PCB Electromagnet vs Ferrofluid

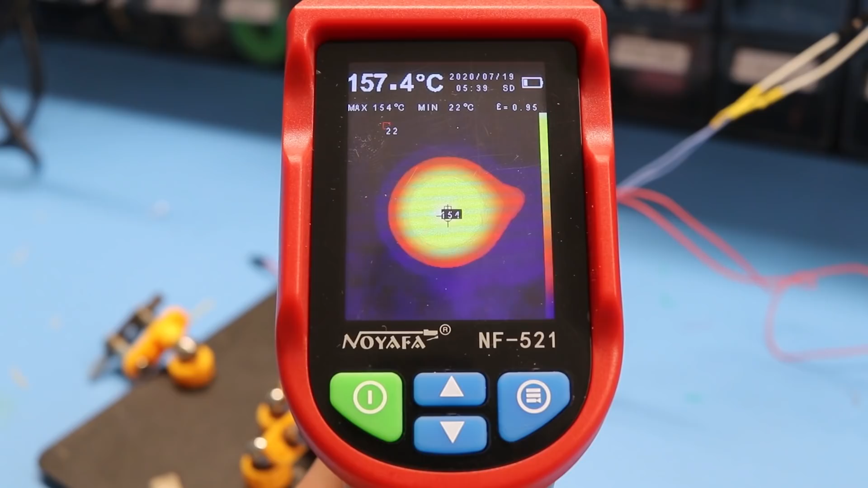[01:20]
On screen: spot 157.4°C, max 154°C, min 22°C
But the temperature has become way too hot. This has to do with the fact that the coils have a serious resistance.
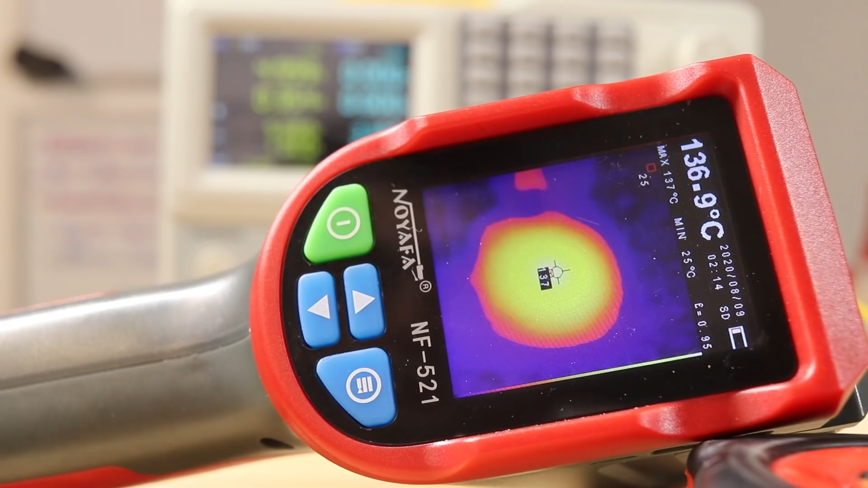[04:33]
On screen: spot 136.9°C, max 137°C, min 25°C
But it still managed to fit with my current flexor's temperature range. As you can see in this test the exposed copper sample
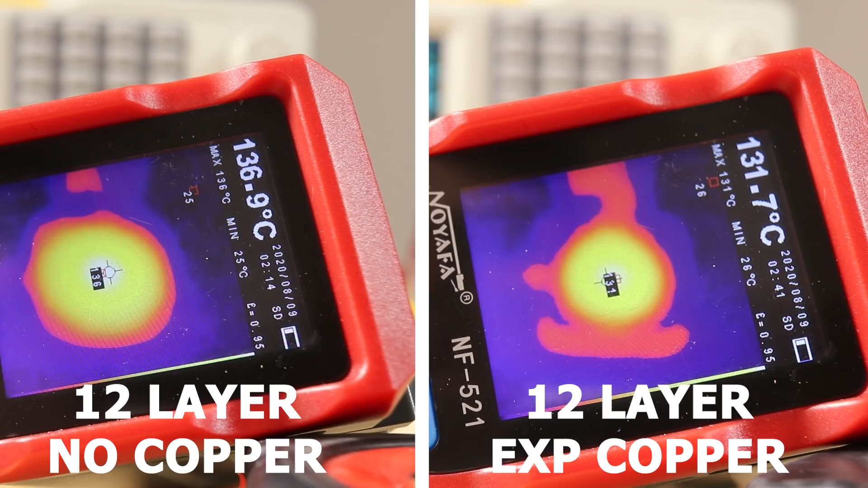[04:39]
managed to keep it a little cooler without there being any effects to its magnetic field strength.
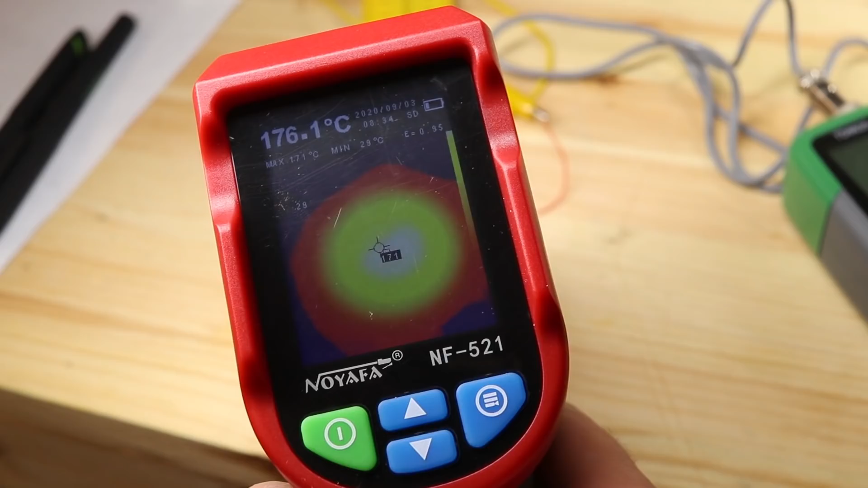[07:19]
But as you're probably guessing the heat is a problem here.
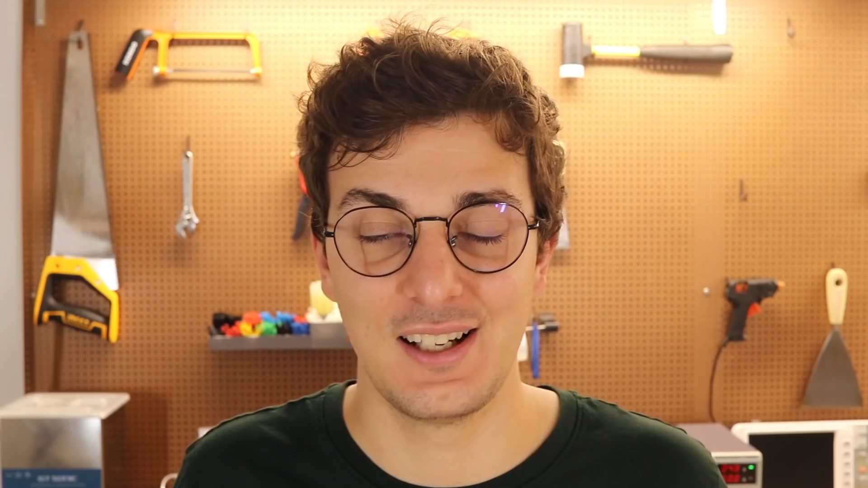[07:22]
Now this doesn't mean that you cannot power to 12 volts.
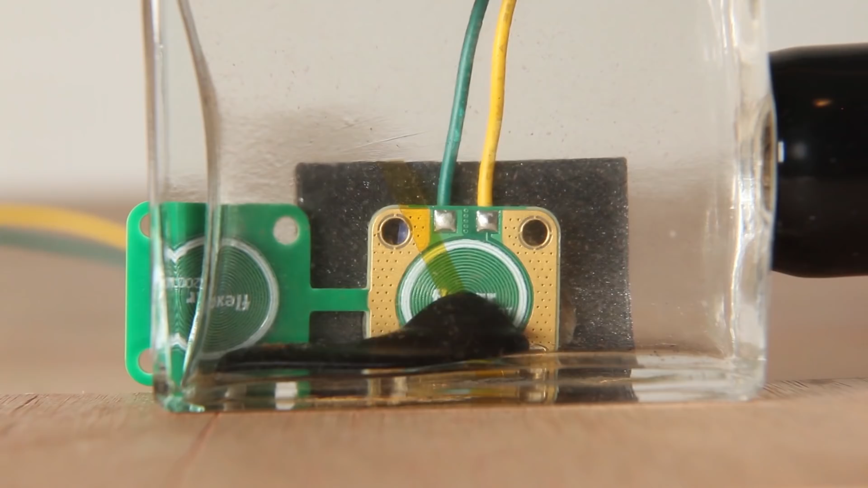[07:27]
Simi created this music visualizer that supplies short period of 12 volts pulses. Which still kept the coil at low temperatures.
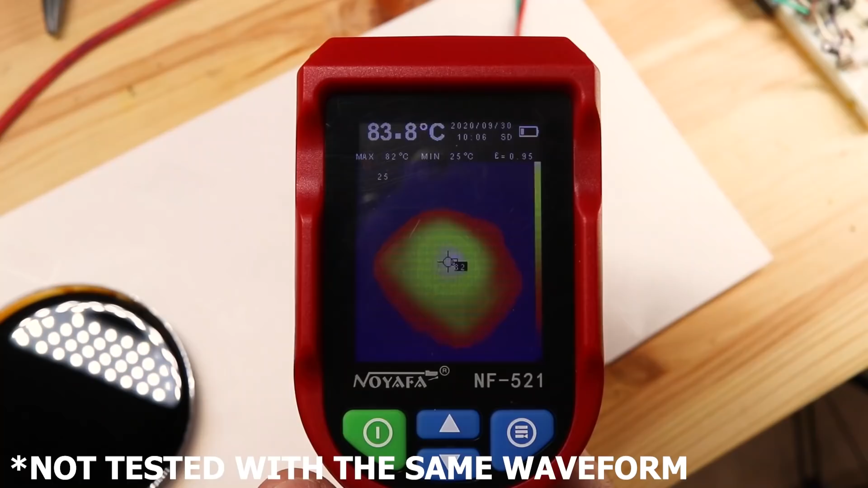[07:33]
On screen: spot 83.8°C, max 82°C, min 25°C
These are some 12 volts PWM tests I've made. Which exclude the magnet biasing.